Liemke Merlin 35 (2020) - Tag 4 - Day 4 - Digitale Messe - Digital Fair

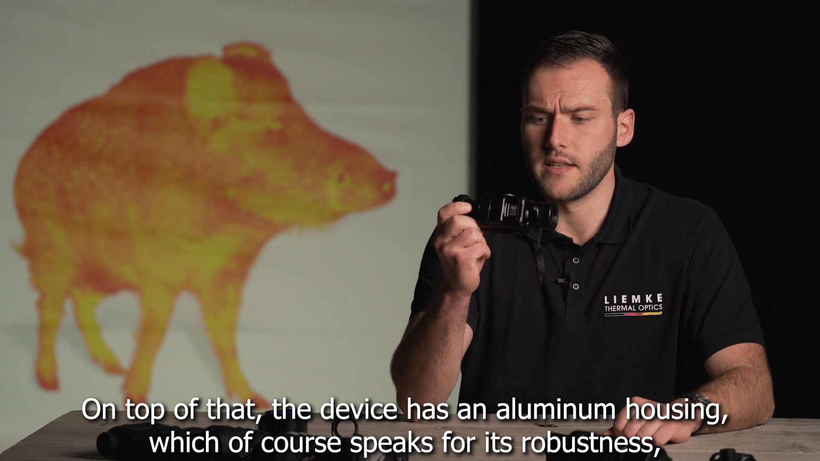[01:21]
Des Weiteren verfügt das Gerät über ein Aluminiumgehäuse, was zum einen für die Robustheit spricht, aber auch dementsprechend das Gewicht des Geräts gering hält, was immer wichtig ist, wenn man ein Vorsatzgerät an die Tageslicht-Optik montiert.
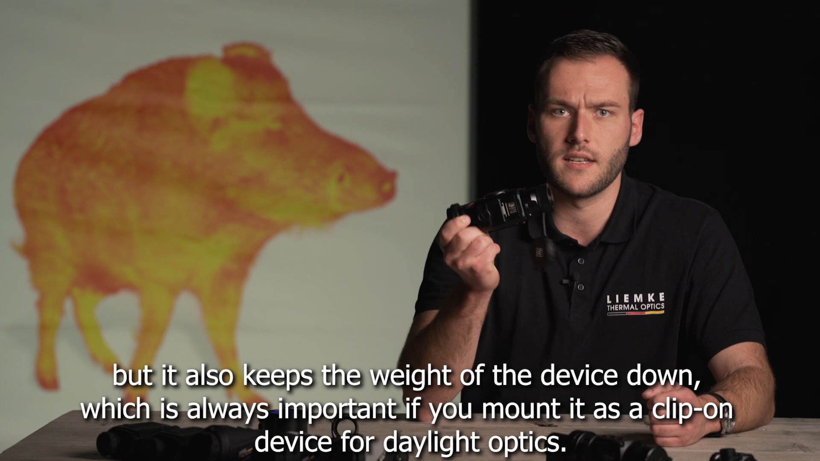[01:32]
Zur Adaption können wir zum einen wieder den Blaseradapter verwenden für das Blaser-Drücke-Axylfernrohr.
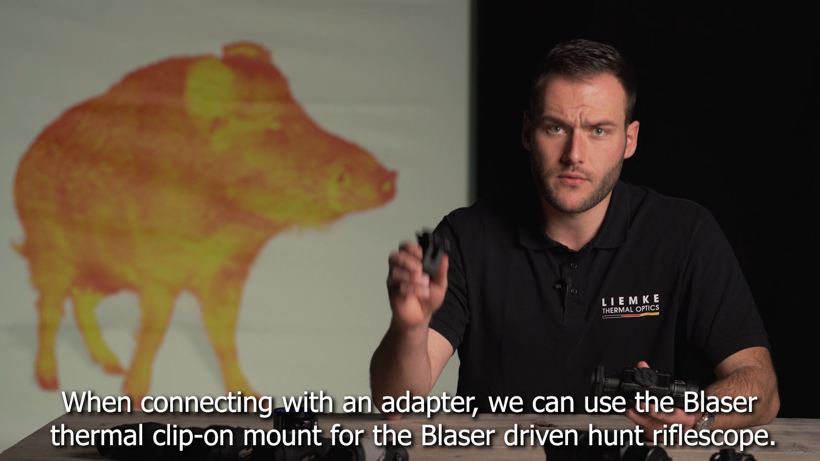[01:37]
Zum anderen haben wir auch den klassischen Klemmadapter,
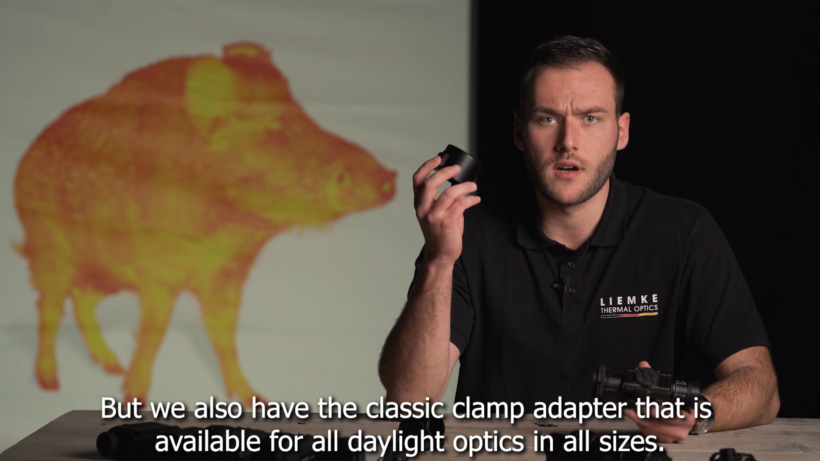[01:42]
der für alle Tageslicht-Optiken in jeglichen Größen verfügbar ist. Ja, vielen Dank, dass ihr auch am vierten digitalen Messetag bei der Firma Liemke auf dem Kanal vorbeigeschaut habt.